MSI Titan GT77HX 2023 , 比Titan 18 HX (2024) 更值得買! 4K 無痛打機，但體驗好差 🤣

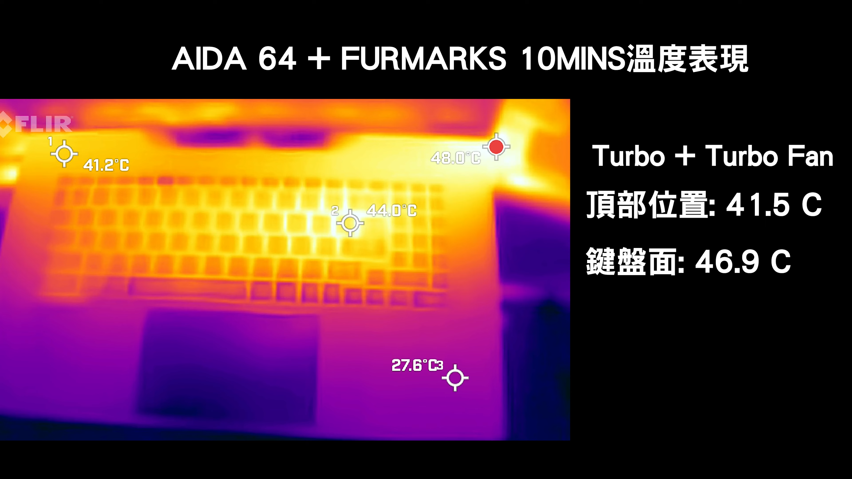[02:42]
On screen: max 48.0°C
度多一點機身中間偏右會高一點 47度調校自動風扇模式的話 會熱一點頂部會多幾度 機身中間偏右會熱到50度左右這個機身表面溫度 以